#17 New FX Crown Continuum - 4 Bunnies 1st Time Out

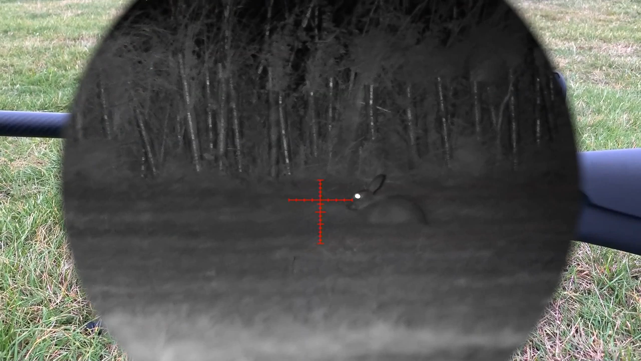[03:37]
speak to you soon i was nearly 8 30 before i saw the first rabbit um behind me with a spotter
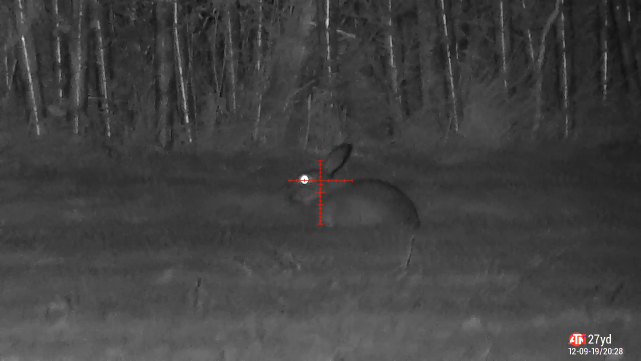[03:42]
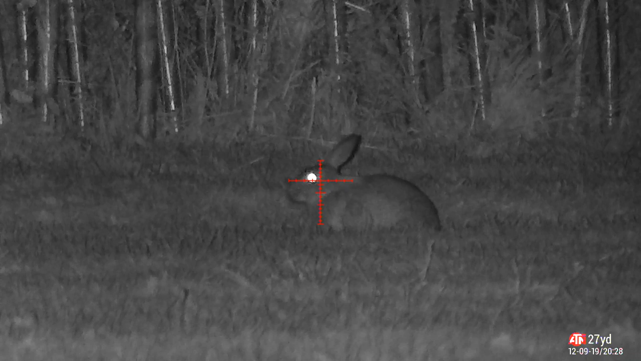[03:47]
so uh i sort of turned around crept over don't know what's happened to it's here
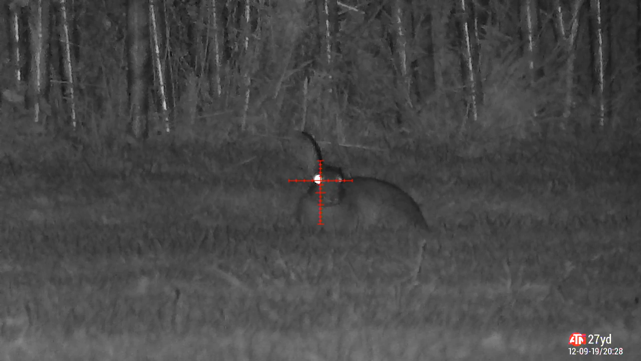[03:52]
fighting or something i don't know it's quite straightforward enough took it straight on between the eyes and that was the first one in the bag
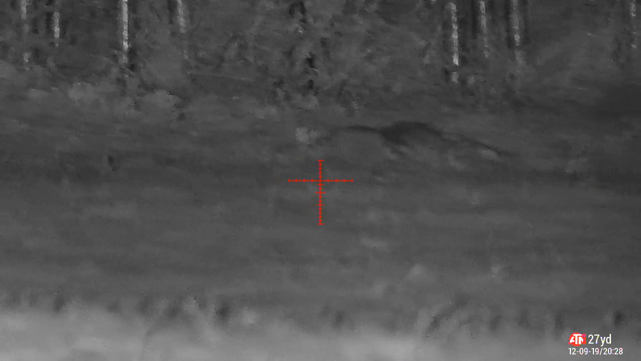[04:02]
in a straightforward shot
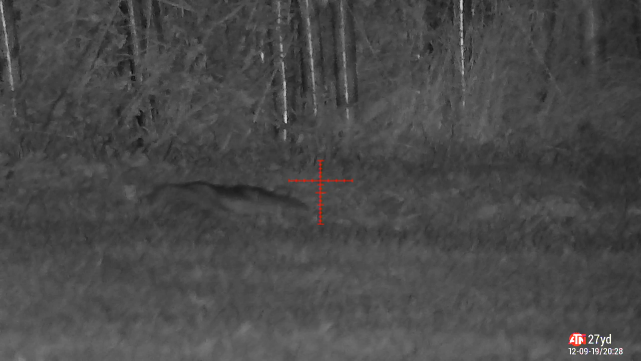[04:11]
so then after i walked over to that one i turned around again and one had popped out where i was waiting
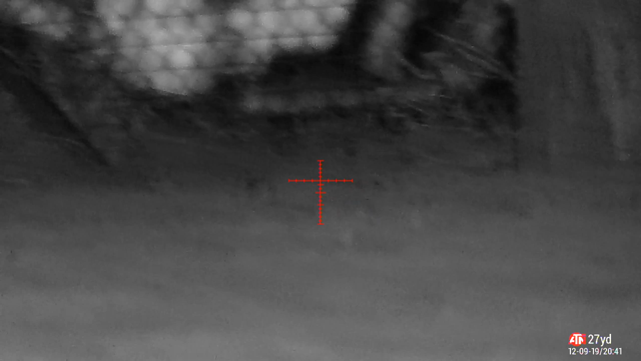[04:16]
um this is the metal work around that sand pile earlier so i crept back over
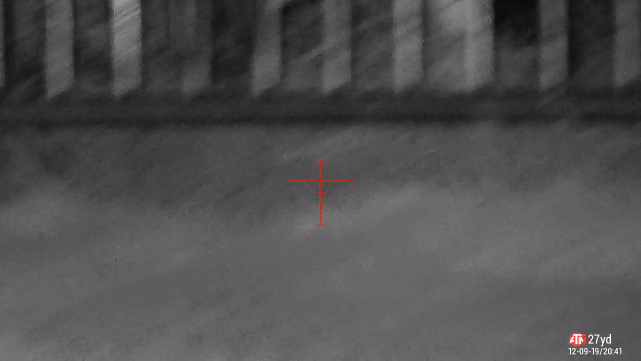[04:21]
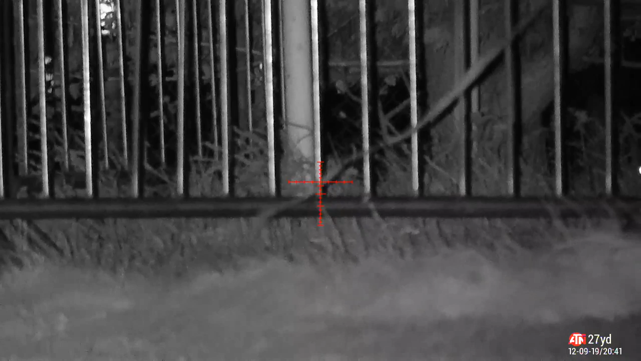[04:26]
as best i could crouched down next to the car and you jump back inside the fenced area
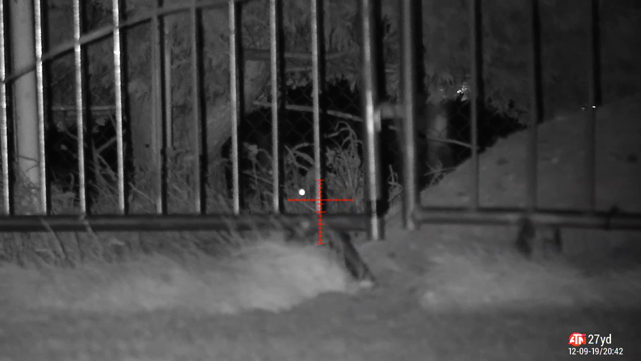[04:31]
and obviously i could see him with his eye shine when he thought i didn't or couldn't so i'm just waiting for him to sort of he's just behind that grass i could just do his scene a little bit more i'm just letting him see if he'll shuffle a bit you see the wind he's just blown a little bit now it's not as bad as it was at all once it got dark it dropped quite a lot actually there we are it's a bit better you can see that uh temple that's him out
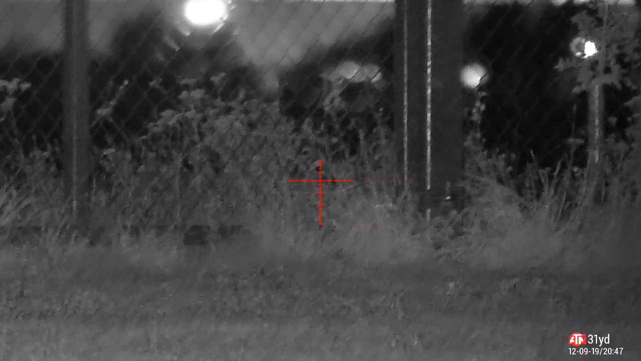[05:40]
obviously the fence wire because if anybody can hit a fence wire it's me so he's hopped off to the right i'm wondering where he's gone has he gone that way oh no there he is so patience pays off as ever and after a
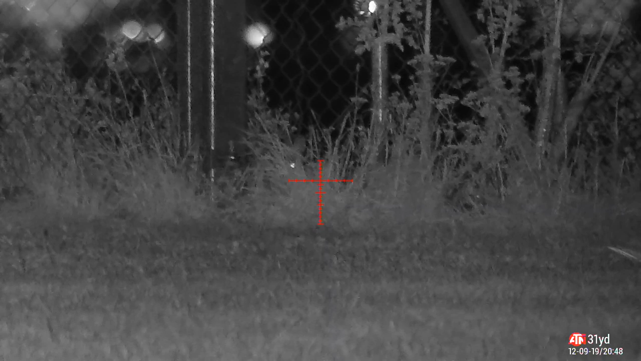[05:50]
while he braves it comes back out to the right side gives me a perfect shot 31 yards straight between the eyes and it's uh lights out
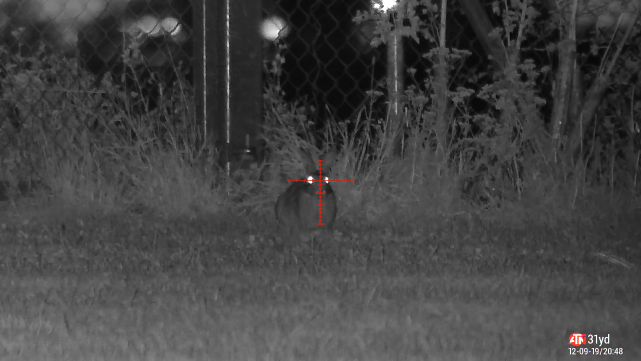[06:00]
so it's always worth waiting if you can you'll eventually come back to where they were they
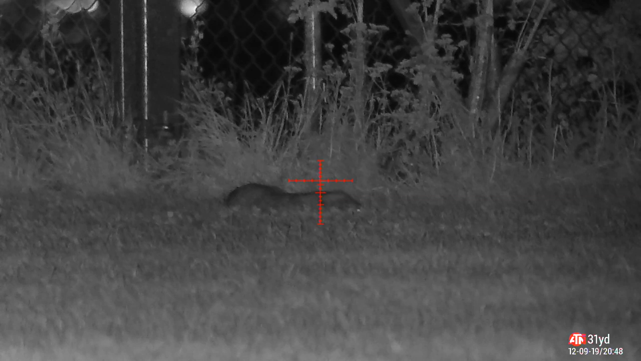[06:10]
just keep out of the way when they hear you stomping around for a while so once again i scanned around and this one was behind me and i crept over as best i could and he just jumped behind the metalwork thinking i couldn't see him again so i got down pinged him to the hedge line was 39 yards the wind had virtually dropped to nothing at this stage now you can see the plants are barely moving behind so i was confident at this distance
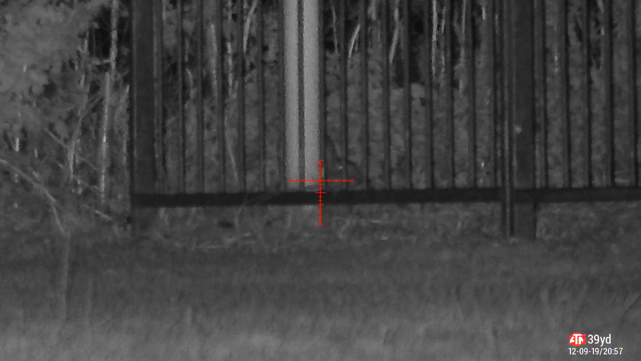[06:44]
especially with the gsb heavies so i'm just sort of making sure there's no little odd gust just trying to get it so i can just squeeze the shot allow a little bit of windage if i need it at that distance but trying not to hit the metal bar i'm just sat waiting to see if he'll move his eye is behind the metal bar if you can see it that's why you can't see the shine